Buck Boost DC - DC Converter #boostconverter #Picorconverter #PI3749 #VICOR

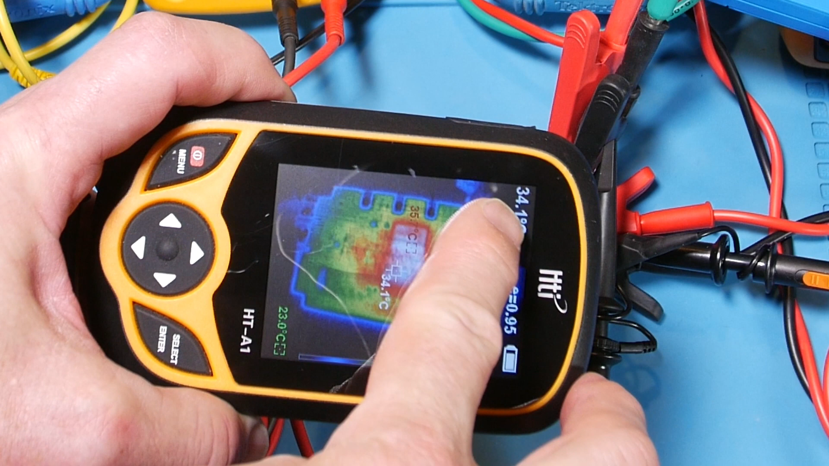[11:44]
And at 30 watts, what I'll point out here is this guy here tells me what the fixed cursor in the center is reading.
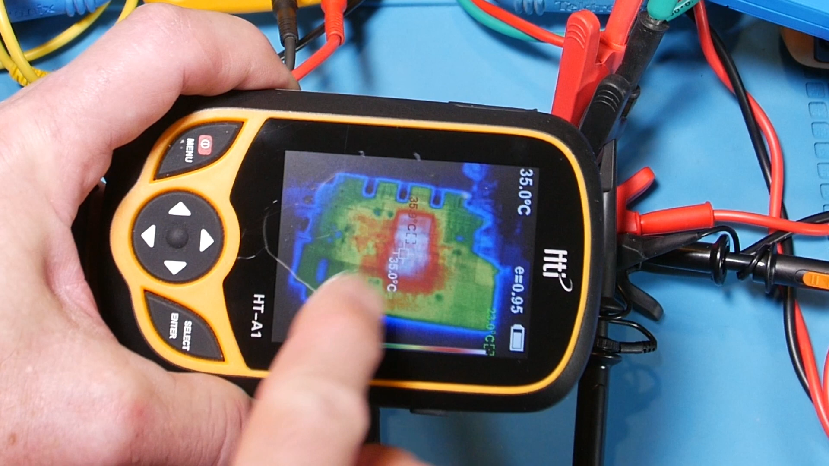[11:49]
And then, I've got a green one and a red one that jump around to try to find either the coldest or hottest spot. So, the red one's kind of hard to see because it's usually sitting on something red.
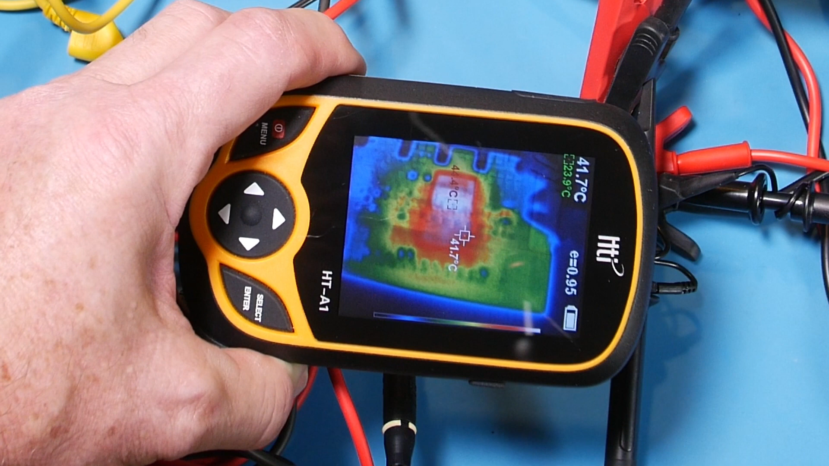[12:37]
On screen: spot 41.7°C
You might hear the power supply buzzing a little bit louder. I think it's stabilized right around 40, 43.
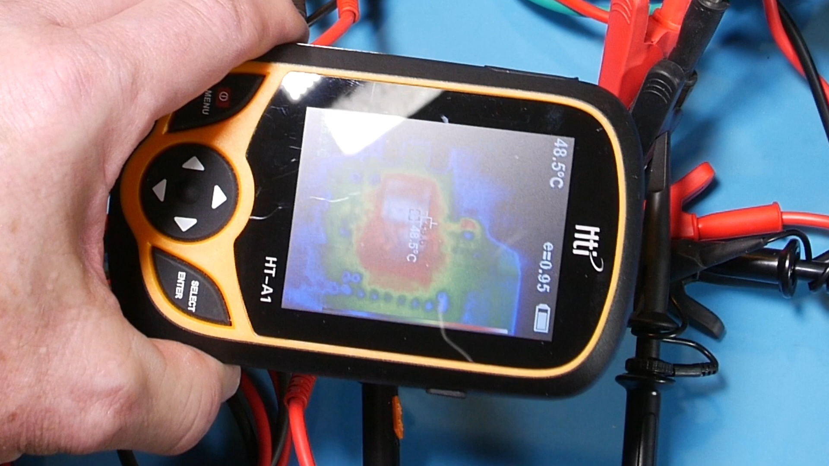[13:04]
We've got about 47 degrees, maybe. 48. So, that's like 49. Okay, so it raised a little bit.
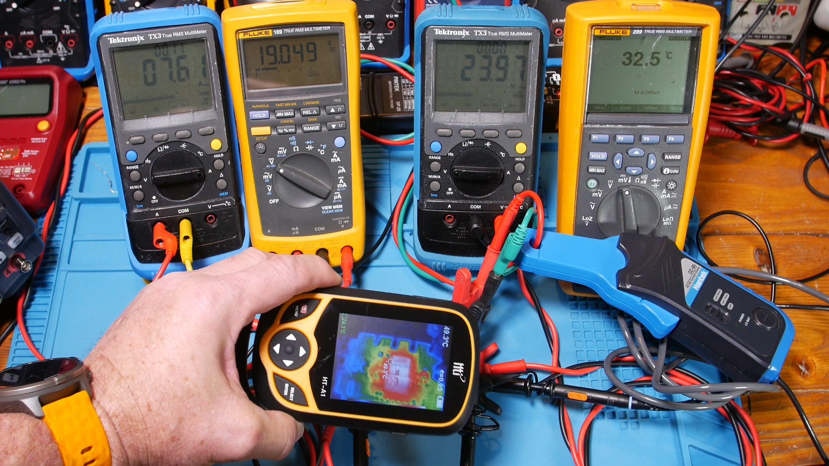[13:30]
I raised it to 140 watts out. And those little parts just don't seem to be heating up much. I'm seeing about 55 degrees C, maybe.